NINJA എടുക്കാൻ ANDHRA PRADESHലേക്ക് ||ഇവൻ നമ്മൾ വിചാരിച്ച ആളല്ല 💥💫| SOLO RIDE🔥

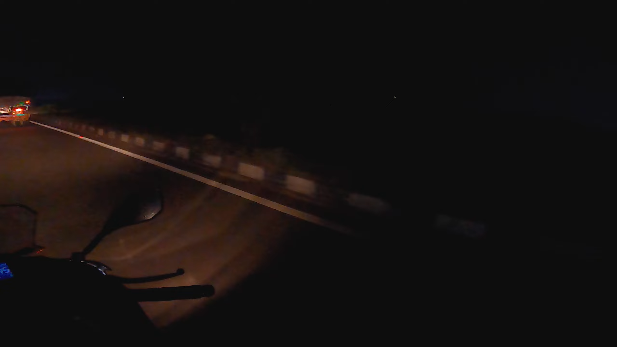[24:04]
ആ ഒരു ടോപ്പിൽ മാത്രം ഒരു വെട്ടം കാണുന്നേ. അതിൽ വഴി മൊത്തം ലൈറ്റ് ഇട്ട് വെച്ചിട്ടുണ്ട് കണ്ടോ കണ്ടോ കണ്ടോ. കൊള്ളാം കൊള്ളാം.